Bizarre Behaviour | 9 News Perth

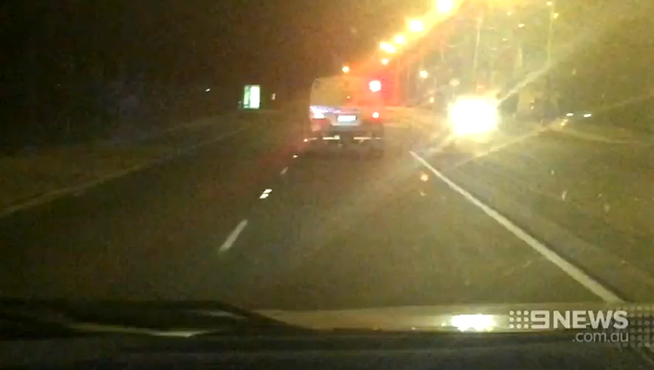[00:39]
led them on a low-speed chase from Bicton to Mosman Park and even broke into the SAS barracks in Swambourne.